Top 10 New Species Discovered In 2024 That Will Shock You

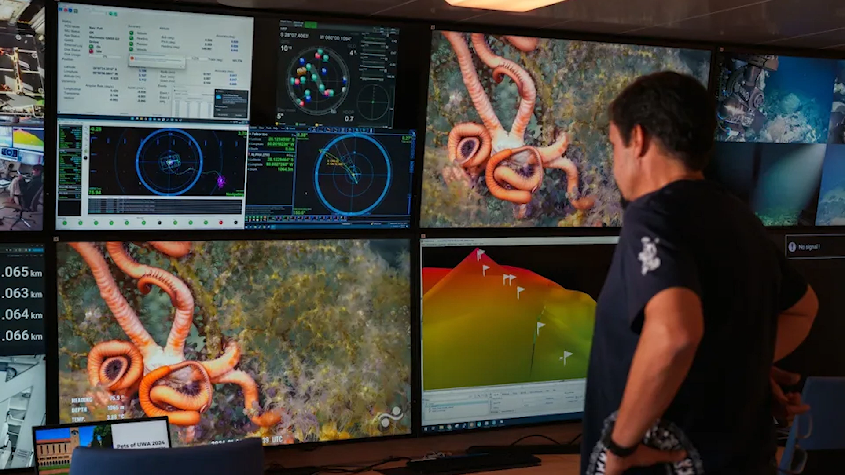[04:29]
researchers uncovered over a hundred previously unknown marine species,
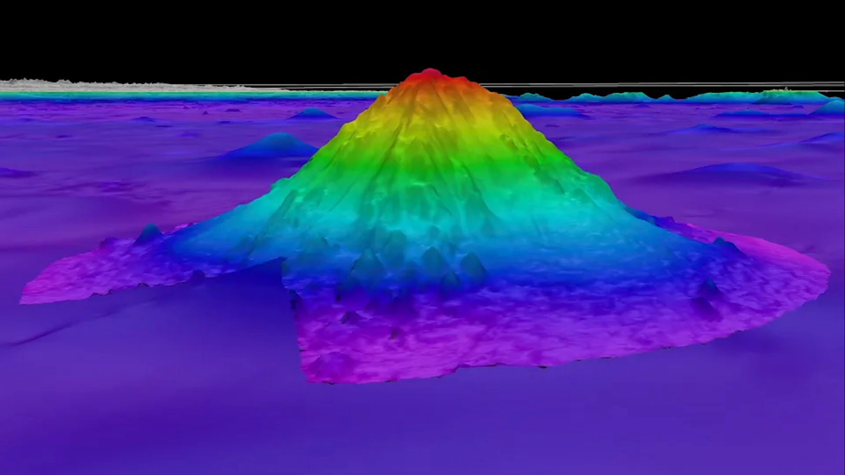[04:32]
as well as several massive underwater mountains, including one towering more than four times taller than the Burj Khalifa.